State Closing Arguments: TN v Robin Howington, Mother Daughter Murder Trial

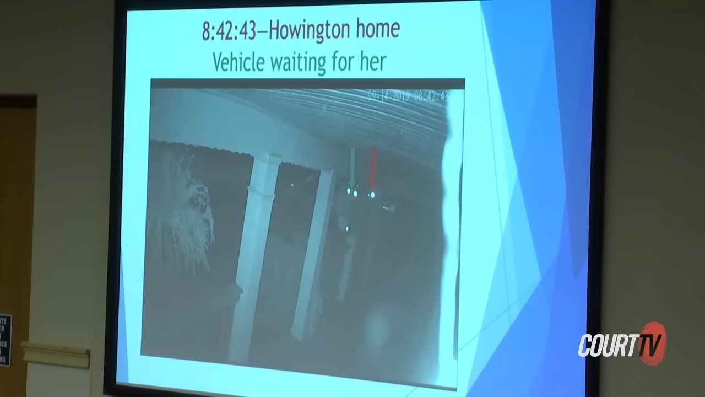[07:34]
So when she's there, that vehicle is waiting for her. That's a car you're working. That's what happens.
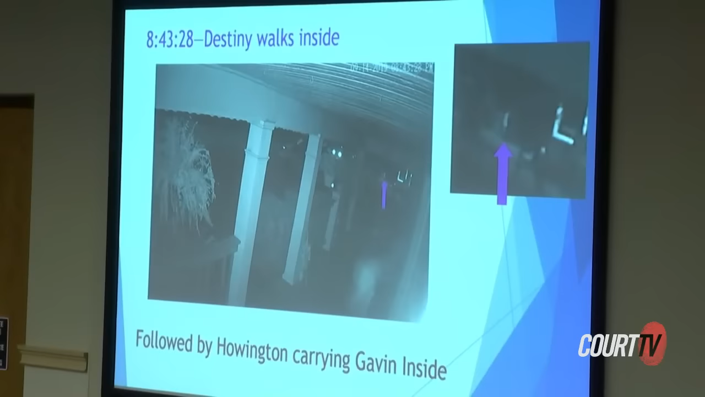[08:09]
And she's followed quickly thereafter by Miss Hallington, who is carrying it. So Destiny goes in, Miss Hallington goes in.
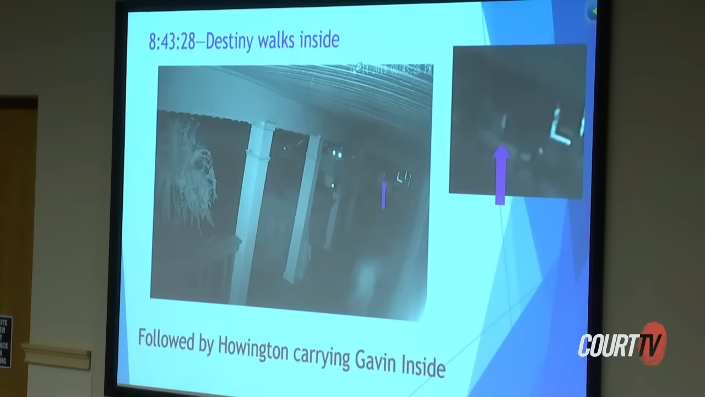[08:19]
And then there are several minutes that this person who is in this car is sitting outside.